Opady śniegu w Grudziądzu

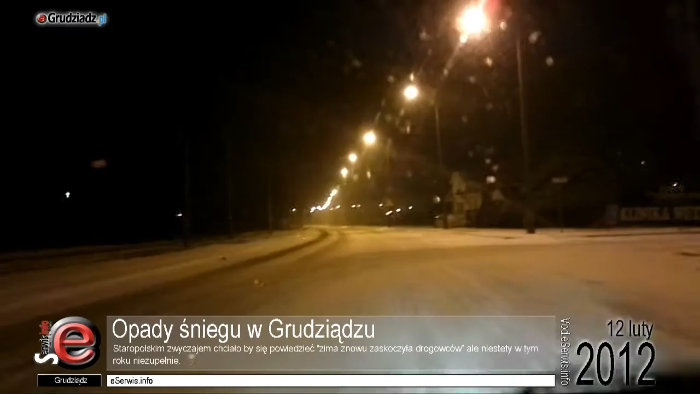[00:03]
Staropolskim zwyczajem chciałoby się powiedzieć, zima znów zaskoczyła drogowców, ale niestety w tym roku niezupełnie.
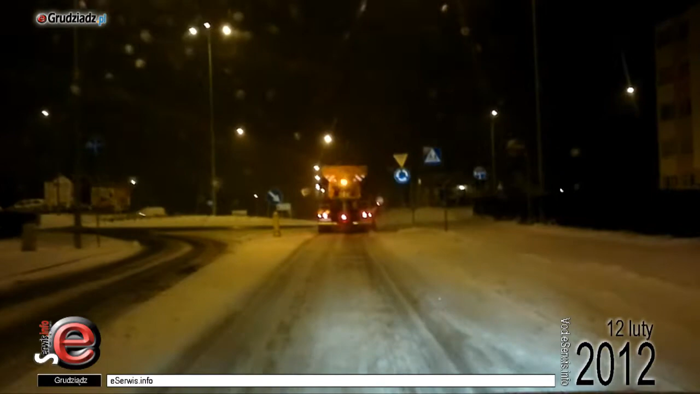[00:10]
Piaskarki i pługi śnieżne intensywnie podążając przez ulicę Grudziądza zmagają się od godzin wieczornych z intensywnymi opadami śniegu, które zapowiadano w prognozach pogodowych. Niestety mimo intensywnego odśnieżania pokrywa puchu pokrywa ulicę zaraz po jej usunięciu. Dopiero kiedy opady ustaną, śnieg przestanie zalegać na drogach.